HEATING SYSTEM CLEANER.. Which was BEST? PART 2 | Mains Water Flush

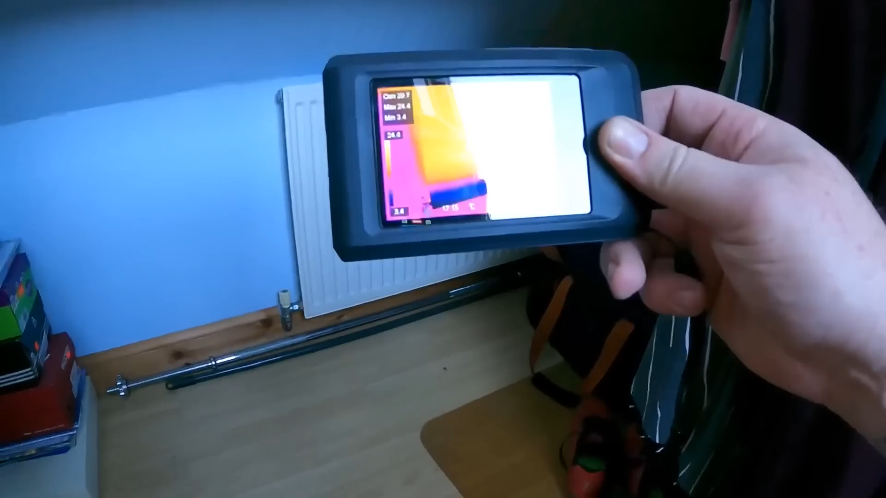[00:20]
rad and you can see it's beginning to build up we've
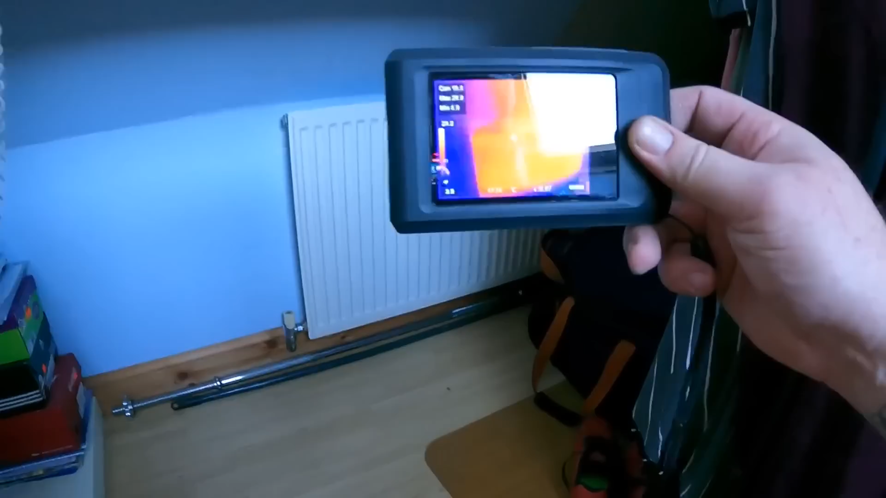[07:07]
this rad and you can see it's beginning to build up from the bottom
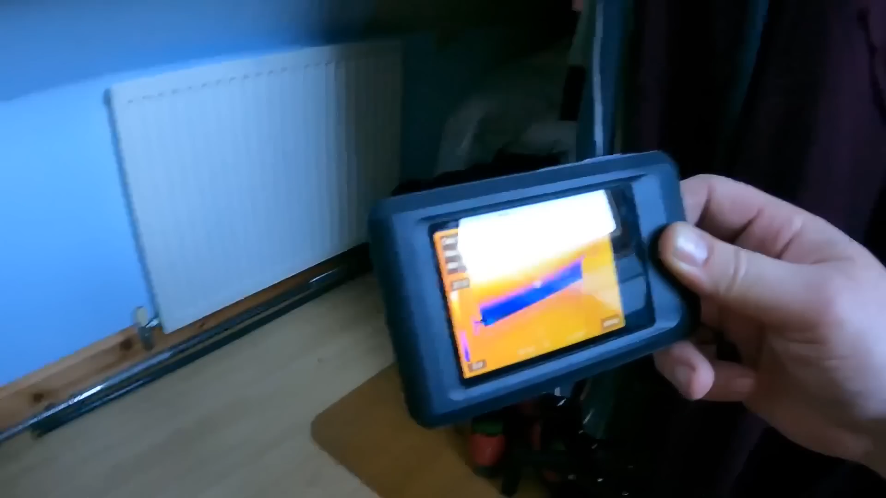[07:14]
so we'll flush this rad completely and then what i'll do is i'll open one more rad up
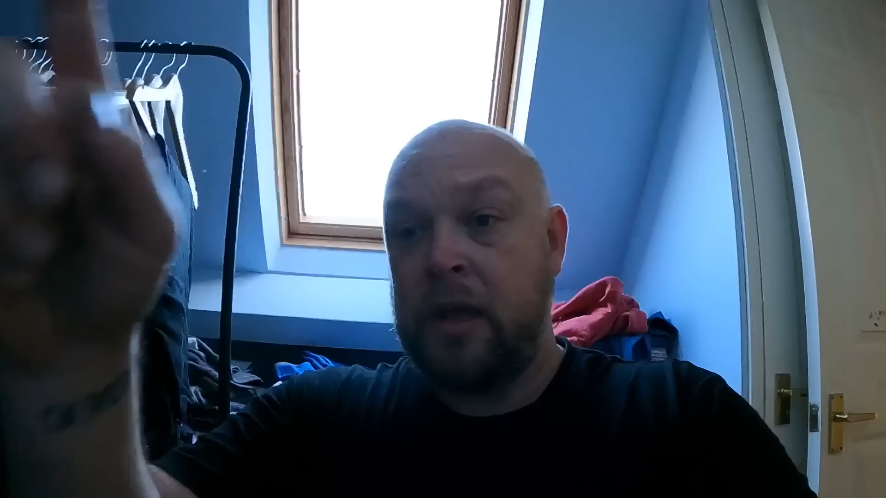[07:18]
shut this one off do the same with that one then the next one then the next one so it basically every single rad is being flushed through with cold water mains water to get it completely cleared out so this bit of it is quite time consuming so that's the process i'm going to do for each rad and then what you'll see with all the cold water and the mains water running through that
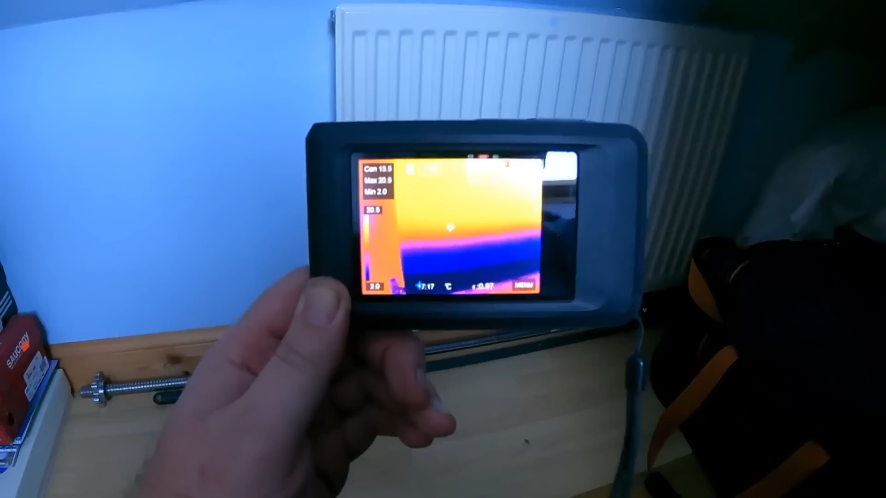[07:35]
you'll see the bottom of that rad is completely cold so what we'll do now we'll get the mallet tap the bottom of it agitate the bottom of the rad like this all the way
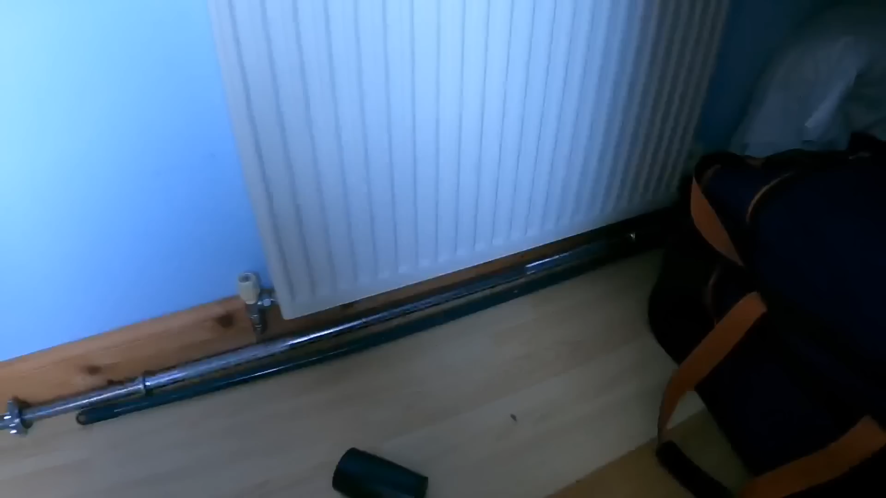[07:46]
along and it will just move around any sludge or anything
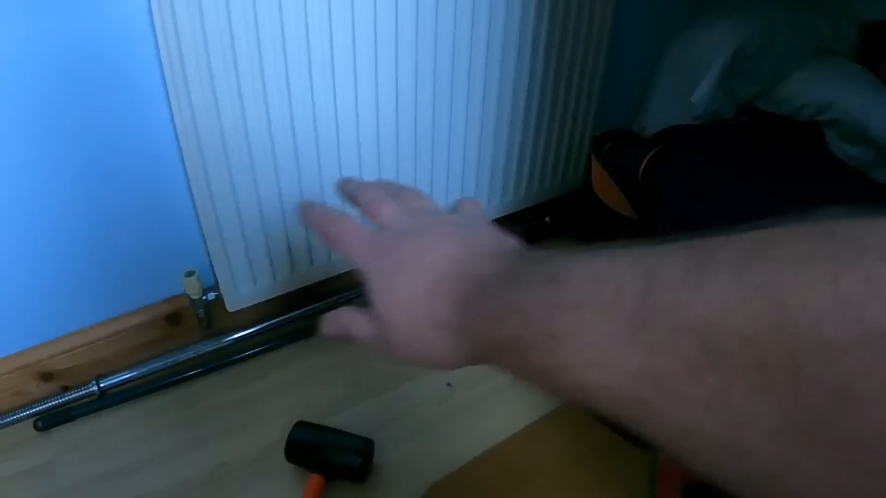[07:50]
that's caught at the bottom of that rad and it will send it down through the thorough flush through the magna cleanse and out to dump so there you can see look the blue on that rad is the cold going
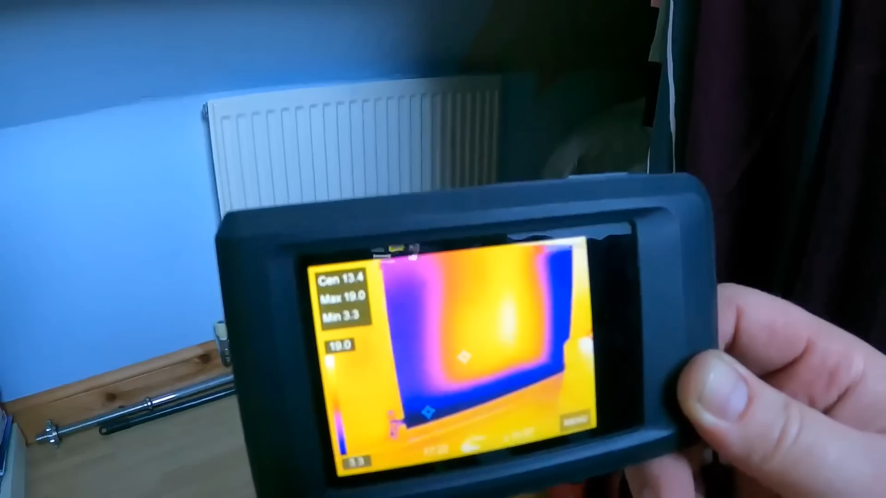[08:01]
in and it's flushing it completely through yeah it's just a bit of a long-winded process but it's definitely worth it